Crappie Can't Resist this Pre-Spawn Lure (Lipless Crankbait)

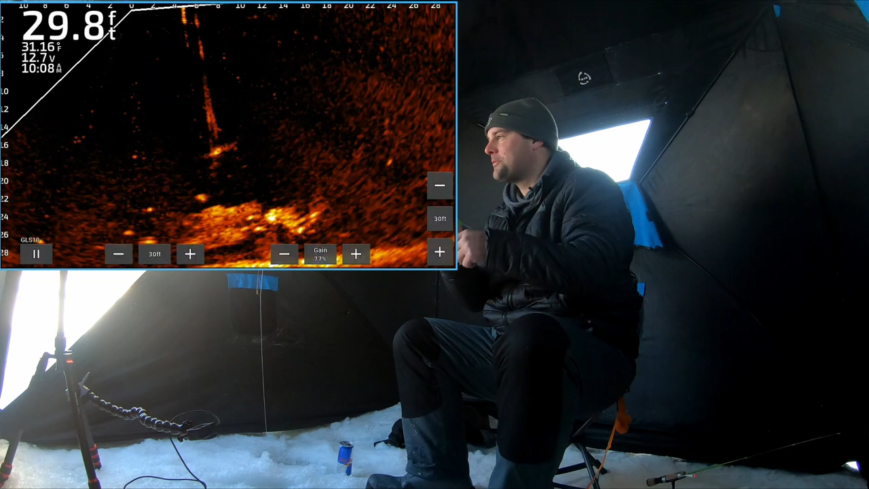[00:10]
On screen: depth 29.8 ft, water 31.16°F
there he is got him that time welcome back ladies and gentlemen to another one we're knocking on the door oh it's it's a black crappie
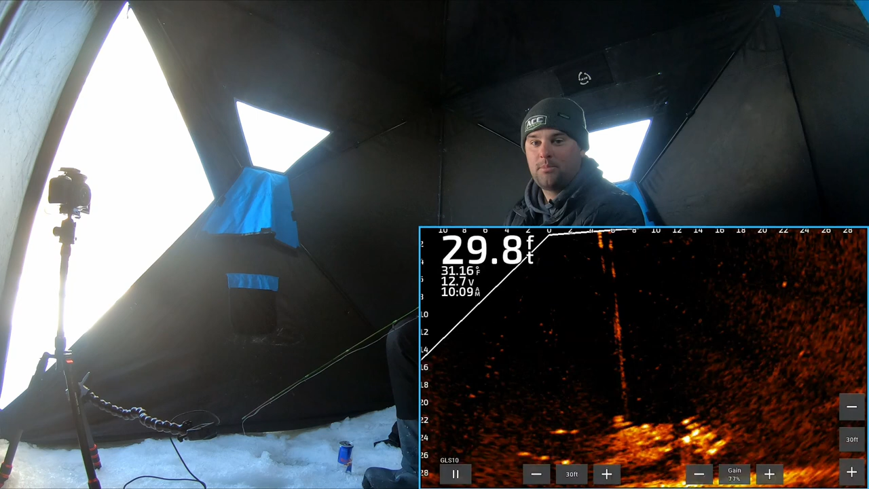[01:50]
On screen: depth 29.8 ft
and it's it's pearl white or it's a glowing crankbait that mimics bait fish and catches a bunch of different species but especially crappie and i'm fishing this is the base of a bridge you can kind of see it's one of the concrete bases if i spin it around here i can actually show you the pillars
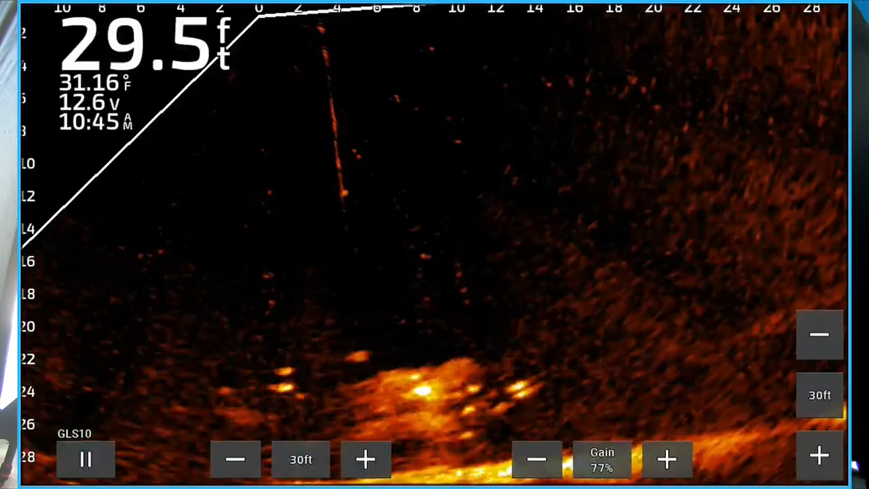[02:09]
On screen: depth 29.5 ft, water 31.16°F
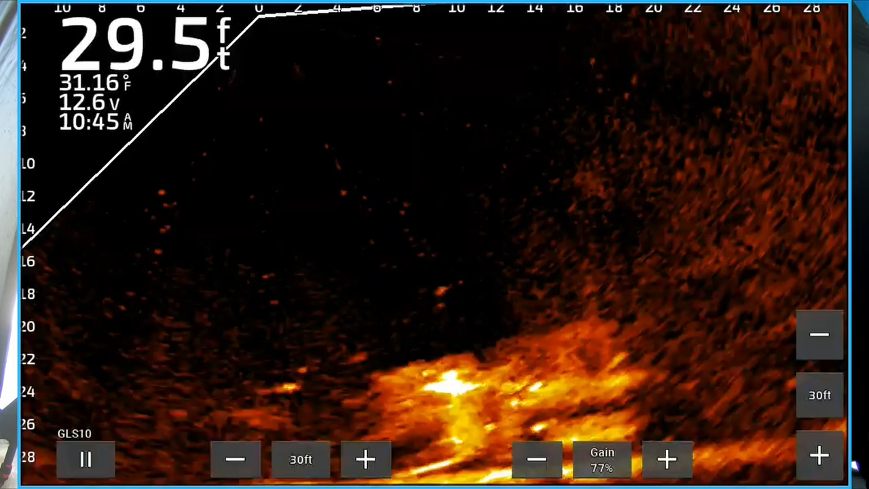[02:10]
On screen: depth 29.5 ft, water 31.16°F
let's do that so there's the pillar to the bridge bridge fishing this time of year as we get into we're probably not going to get our warm water temps until april but uh basically all through march bridge fishing is probably going
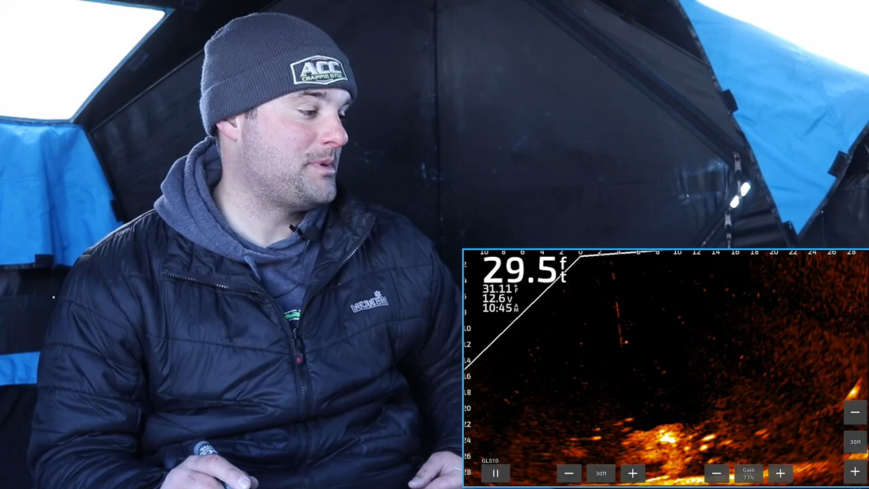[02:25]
On screen: depth 29.5 ft
to be pretty good for most of you across the u.s one place to find a ton of crappie so
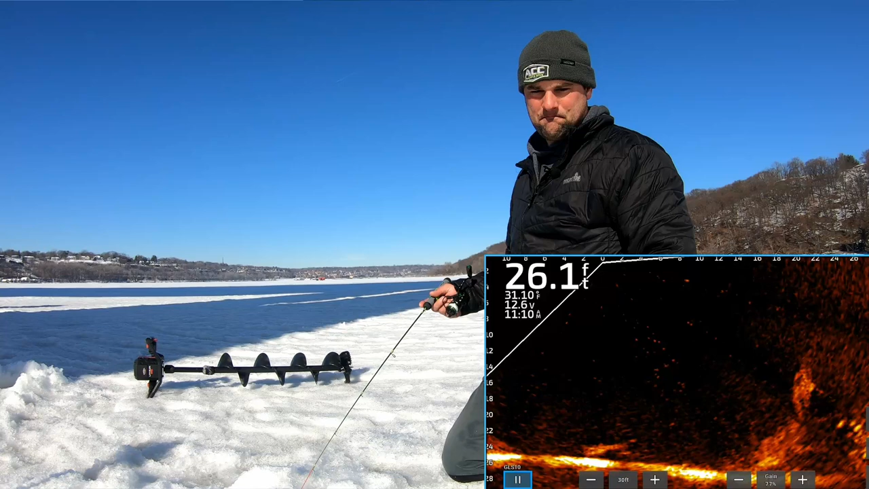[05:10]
On screen: depth 26.1 ft
oh there's more crappie over there i might have to go over to that spot drill a hole over there